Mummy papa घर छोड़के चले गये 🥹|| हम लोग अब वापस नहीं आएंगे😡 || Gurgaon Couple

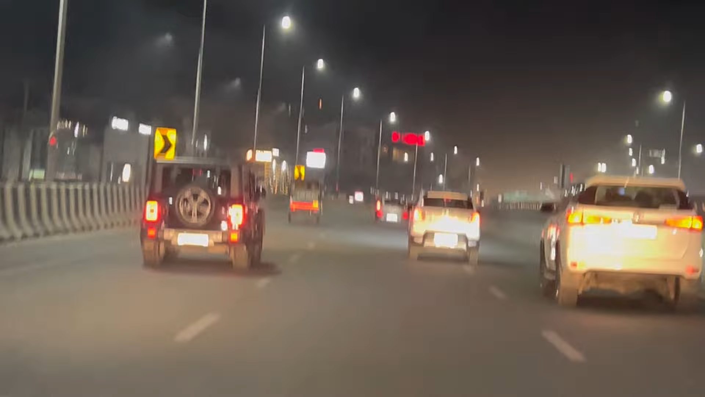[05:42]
अपने भाई यार आ लिए हैं, वो दिख रही होगी आपको थार ये जा रही आगे, इसमें है वो और हमें भाई इसमें पीछे पीछे रख लेते हैं। रास्ता पता नहीं है क्योंकि भाई गलत पहुंच जाएंगे, बेटर है कि इनके बिल्कुल पीछे पीछे रखें।